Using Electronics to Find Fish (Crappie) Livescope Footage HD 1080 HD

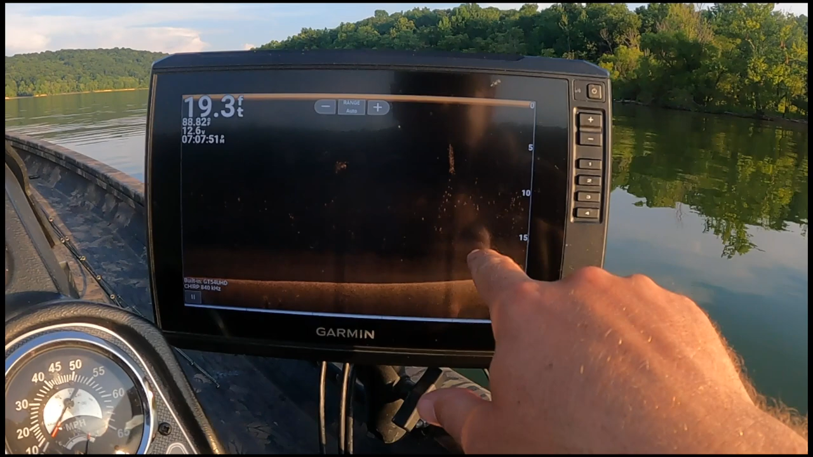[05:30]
so we can see right here see this this is the thermocline it looks like it's setting up right below 15 feet so we're not going to catch fish now they could be structure holding up that's in 18 feet holding up
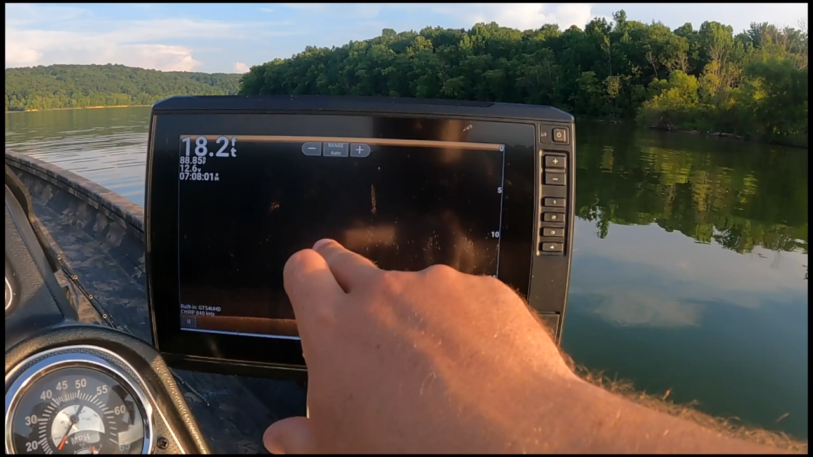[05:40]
here but look see where all these little bait fish are so we're gonna go ahead and scroll over here and look
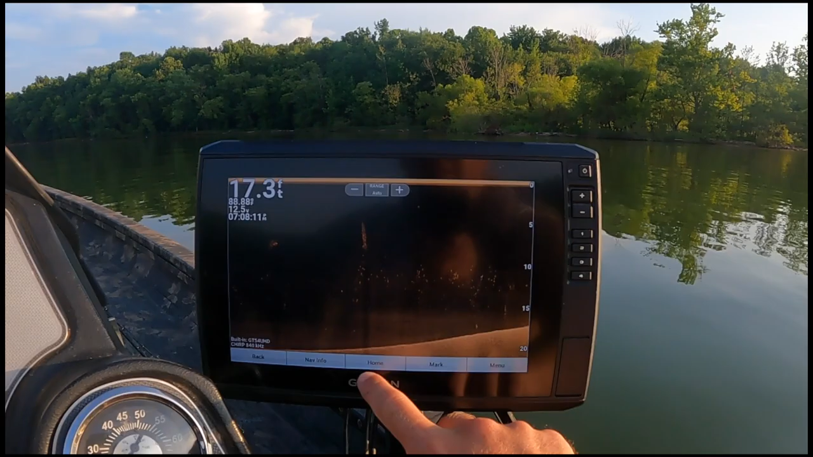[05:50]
On screen: depth 17.3 ft
that's what our side view looks like all right so you can see all that bait fish we're
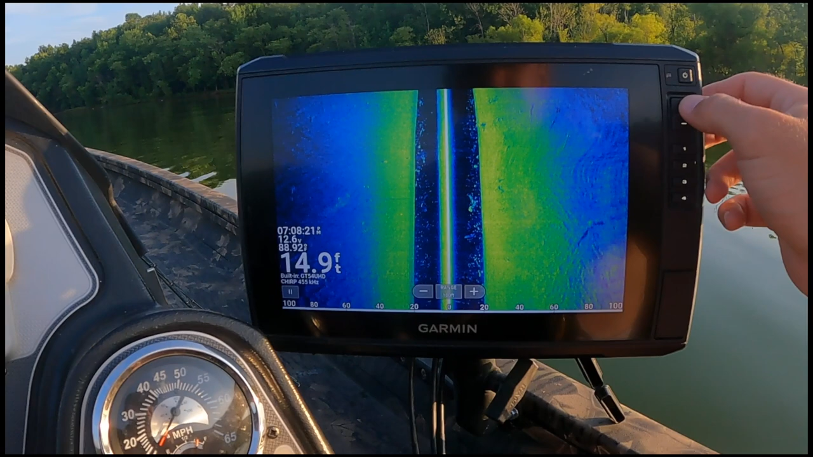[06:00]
On screen: depth 14.9 ft
going to zoom in just a little bit because you see right here structure structure now it's a little bright so we might which when we slowed down here it kind of pieced it off
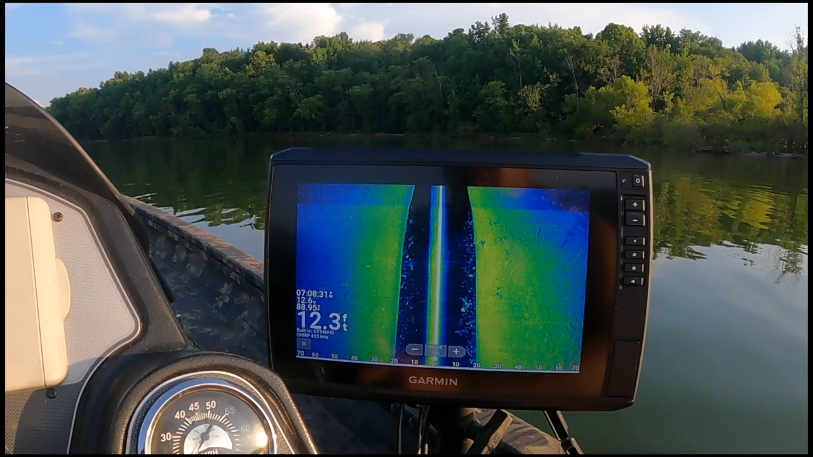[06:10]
On screen: depth 12.3 ft
but we see that thermocline we see this temperature here at 88.9 it's almost 89 degree almost 90 degree water here so i'm gonna slide over this away now we're going to look over here see we know everything this way here is going any more shallow just kind of look over this way here see if we can find there's a ton of fish now you see there's not a little structure we're just not seeing like the big bushy brush piles
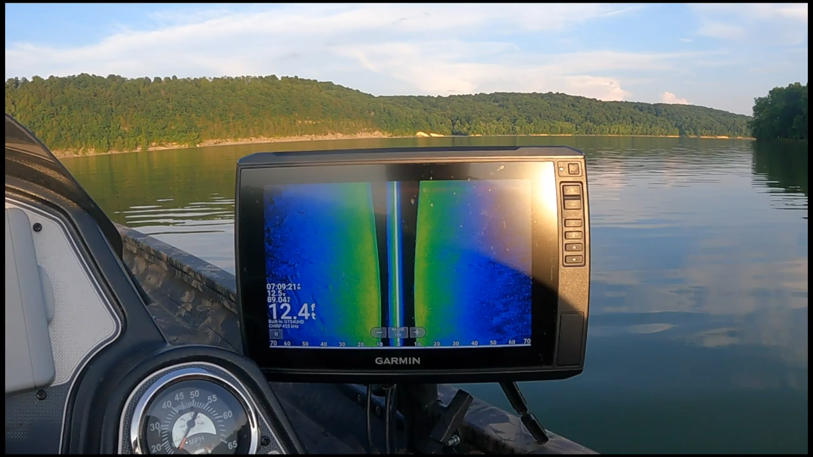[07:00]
some brush or some structure i don't know that's brush and this here is kind of kind of bright let me try to i mean you
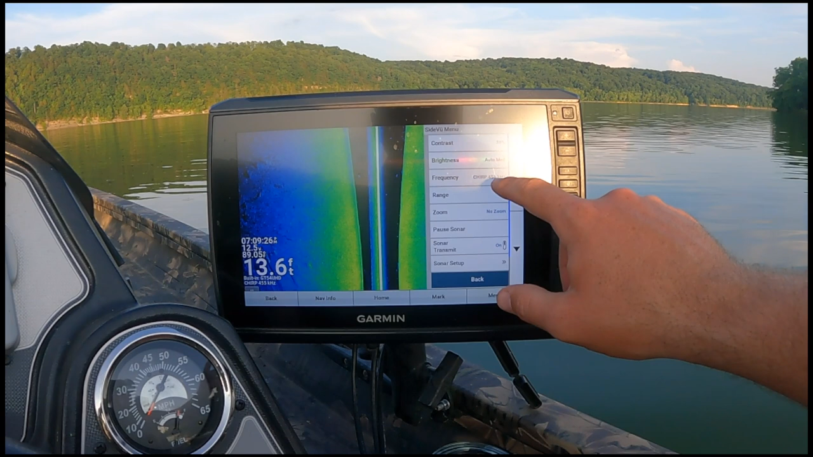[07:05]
On screen: depth 13.6 ft
let me take a little bit of that contrast now just a hair done
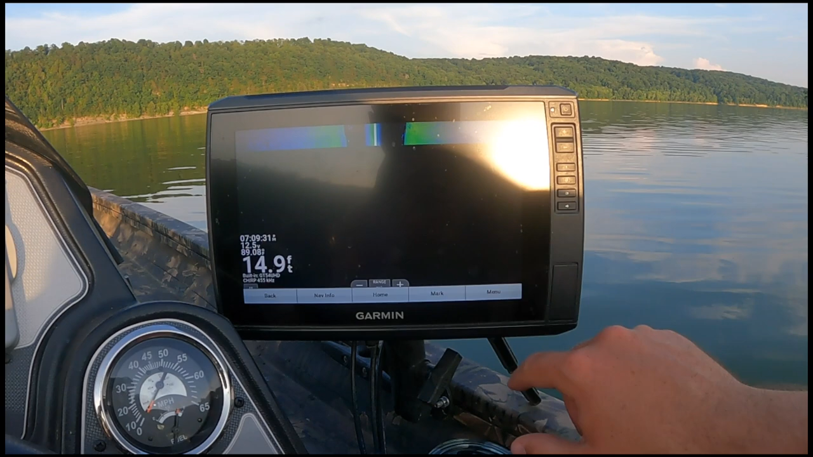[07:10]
On screen: depth 14.9 ft
see here we go got a little stuff there that's where we're coming back into that 15 foot of water this is just once again just these fish just scattered
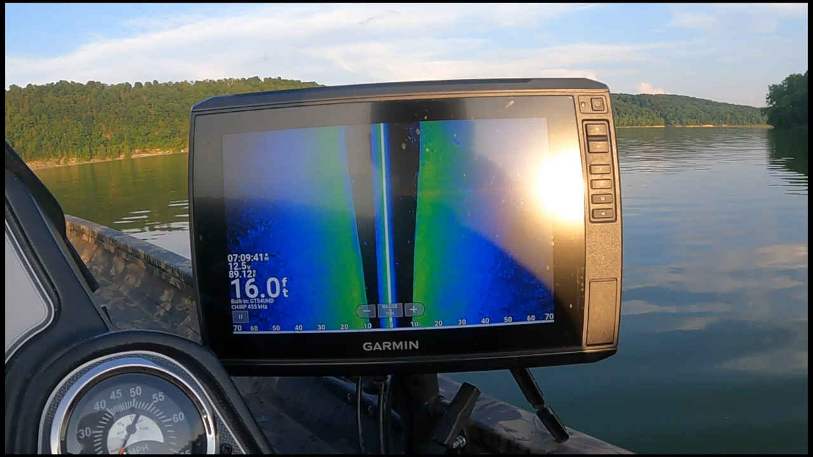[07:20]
On screen: depth 16.0 ft
we want to find them on some structure see how it got distorted as we turned into it this here wasn't bad
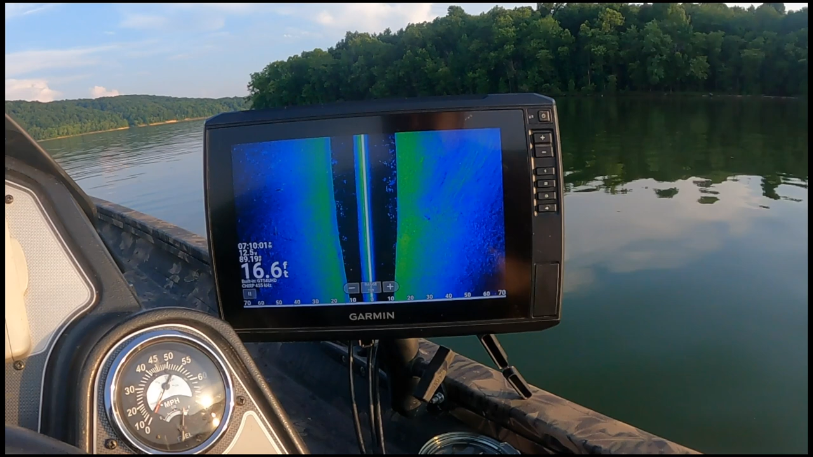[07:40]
16 foot of water
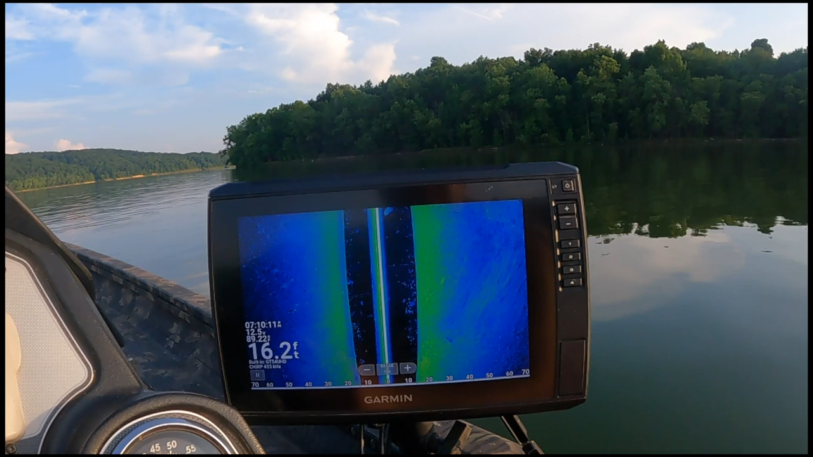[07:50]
On screen: depth 16.2 ft
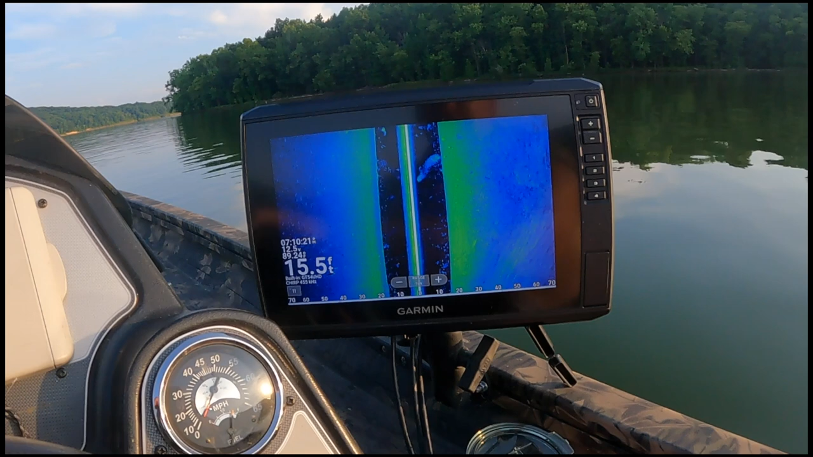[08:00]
On screen: depth 15.5 ft
got a little something here but i think it's bait you got a little shadow there i think this here is like a log it's kind of laid down there
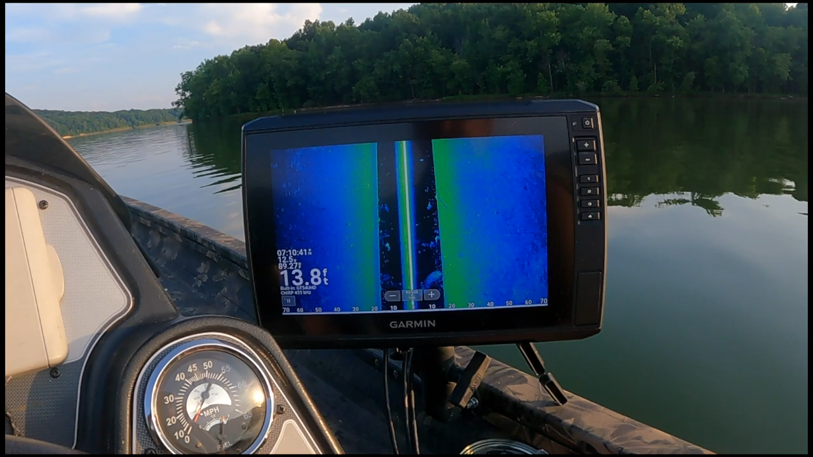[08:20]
i'm gonna go ahead and mark this here we're gonna look at it it's a little furry see i gotta pause it
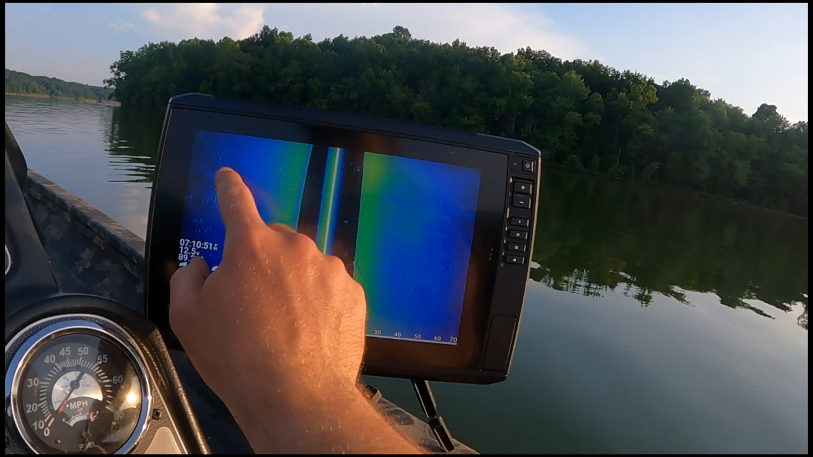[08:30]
so it's a little furry you got some shadow back in here so we're gonna mark it as a new waypoint
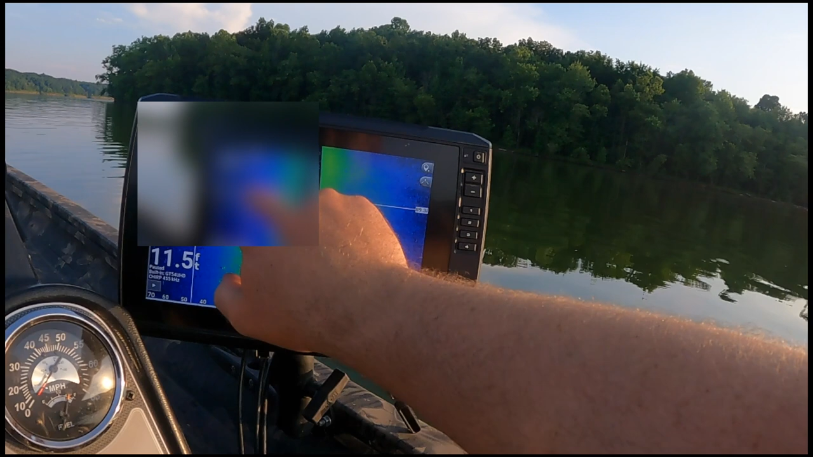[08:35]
let's just go see what it looks like
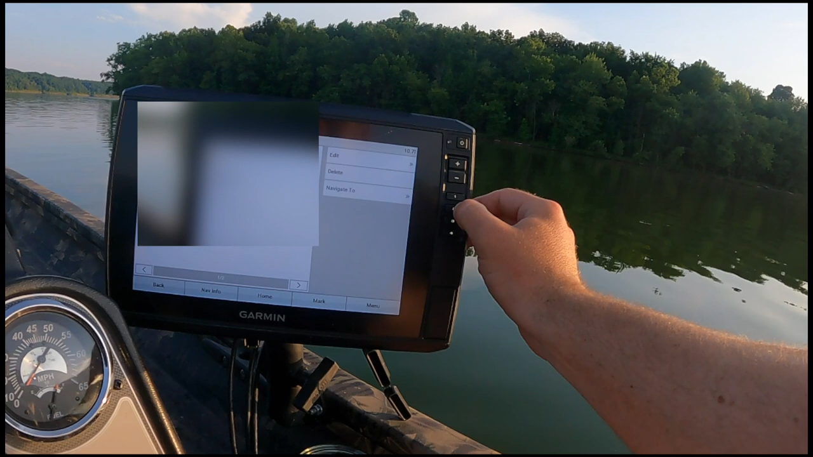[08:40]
so here we are sitting up on this structure that we had marked and you can see it looks the kind of like some fuzz down there at the bottom and i'm thinking that might be where the thermocline is beginning to set up you can see these fish just kind of hanging out above it we'll get a small one here jumps on our hook
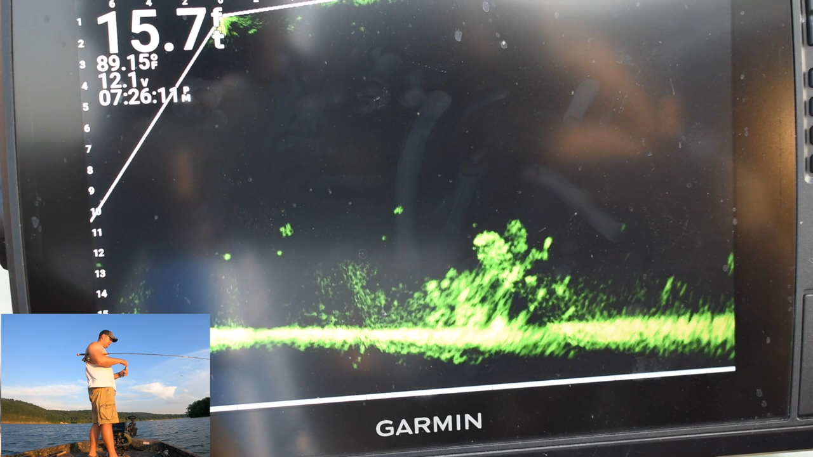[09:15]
On screen: depth 15.7 ft
have to get him off but the wind had picked up just a hair and that's you know that's just part of it but what we're trying to really